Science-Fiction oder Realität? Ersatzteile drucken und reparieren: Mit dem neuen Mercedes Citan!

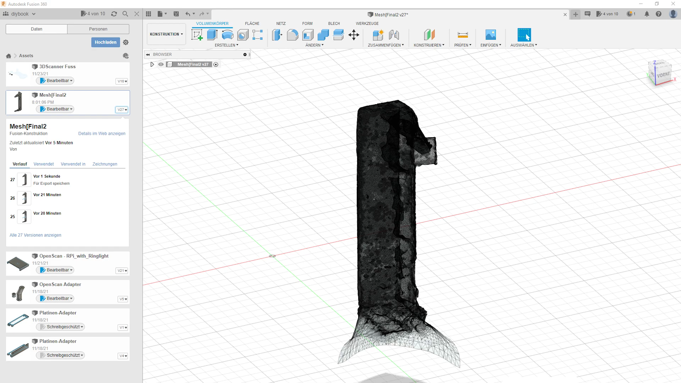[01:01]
Am Ende schicken wir es zum 3D-Druck. Hier entsteht gerade ein Prototyp eines nicht mehr verfügbaren Griffs.